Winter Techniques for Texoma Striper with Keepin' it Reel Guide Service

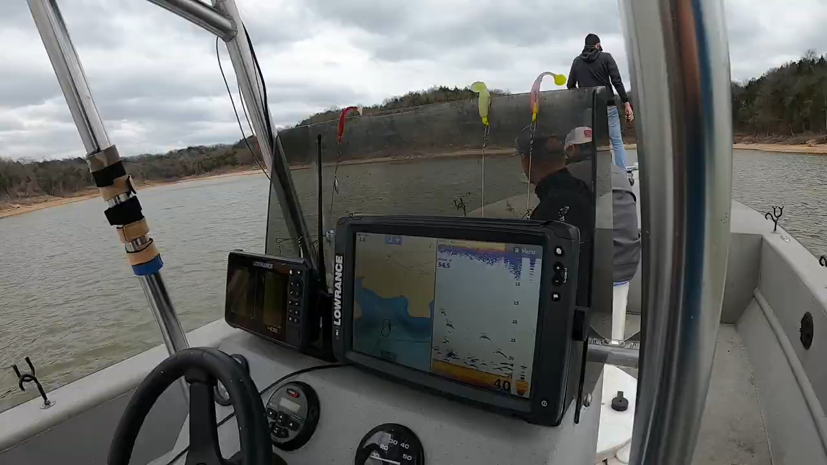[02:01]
Elite 12. So what he's seeing are these big hump, big arcs right here, and they look like striper, anywhere from 20 to 35 feet. So we're gonna drop the trolling motor, drop some shad, drop some dead stick, and see what we can do.